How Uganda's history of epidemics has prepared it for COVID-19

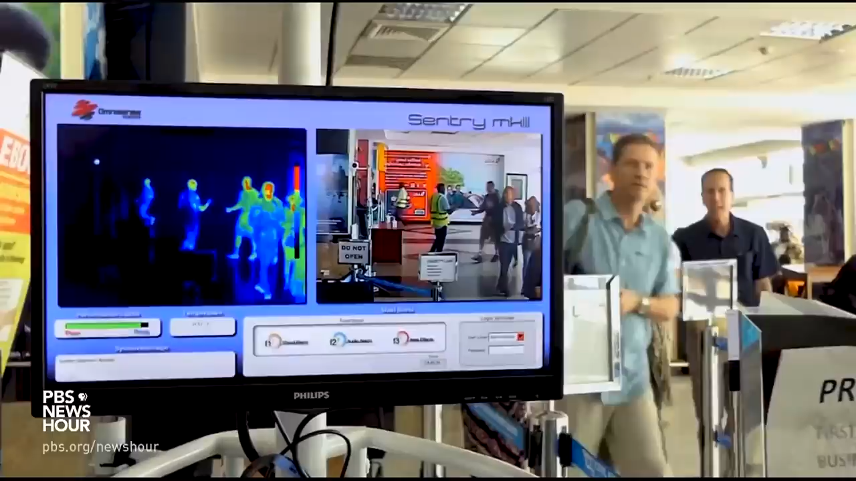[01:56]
Since last year, body temperature scanners have been in place at the Integra International Airport.